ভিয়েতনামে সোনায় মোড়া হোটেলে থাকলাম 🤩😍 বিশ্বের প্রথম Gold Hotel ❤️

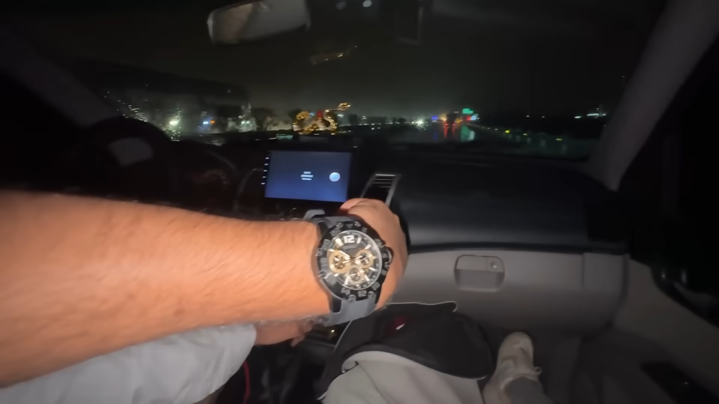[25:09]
অলমোস্ট 9টা আর বৃষ্টি তো ননস্টপ চলছে বাকি দেখো এই আমরা নইবাই এয়ারপোর্ট ক্রস করছি
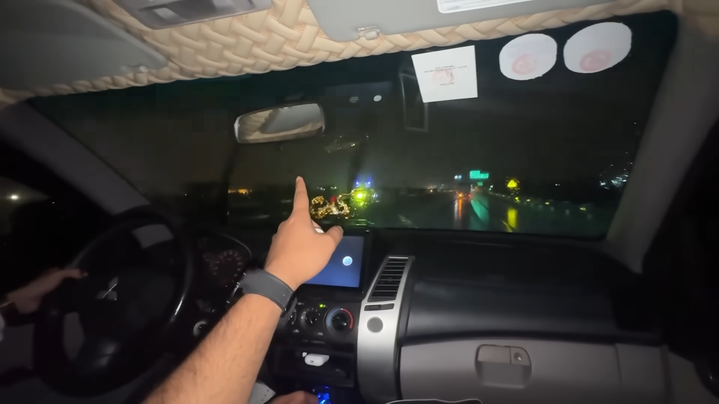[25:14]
এখানে আমরা এসেছিলাম অ্যান্ড এখান থেকে হানয় আর 30 কিলোমিটার্স আবু 30 কিলোমিটার্স